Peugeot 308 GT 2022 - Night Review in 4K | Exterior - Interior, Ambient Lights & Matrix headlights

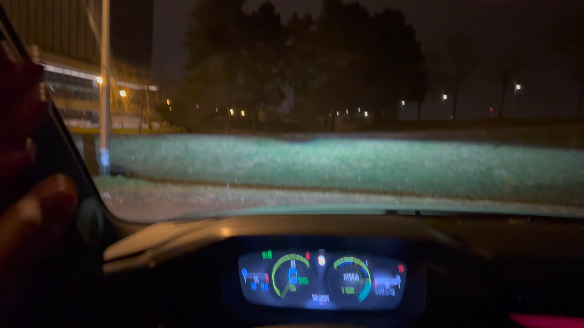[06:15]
there's a heater and you can actually in person see those little threads and
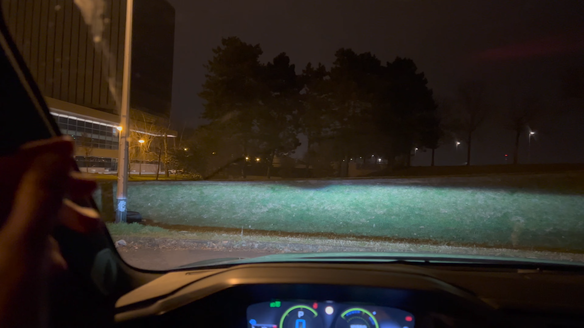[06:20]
it's kind of annoying when there's traffic and you can see like uh this grid of small heaters in the dash uh or excuse me in the windshield now matrix led headlights uh very bright uh if you put them on automatic
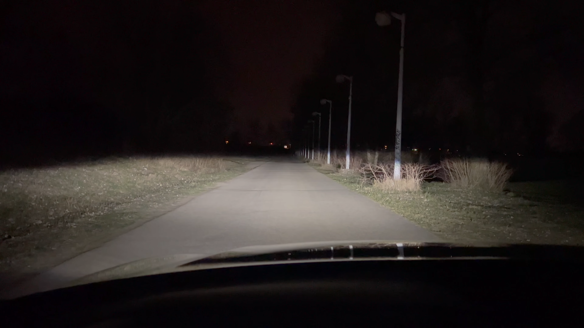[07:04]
so if i speed up with the car once you pass 30 kilometers it turns on automatic long beam and then if you slow down uh okay so the 3d cockpit looks stunning um what